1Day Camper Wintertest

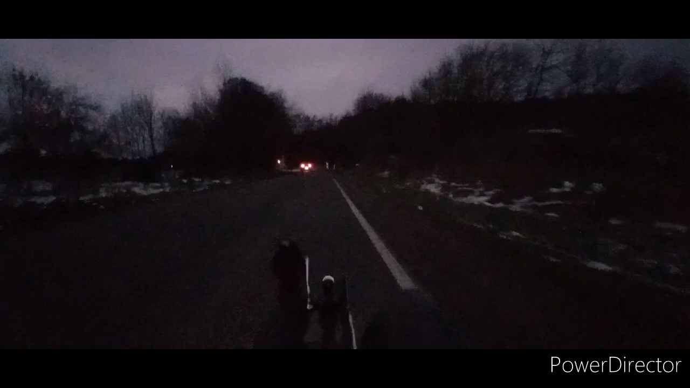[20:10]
So, jetzt ist es wirklich richtig duster, aber wir sind noch gleich zu Hause. Nur noch ein Kilometerchen oder so.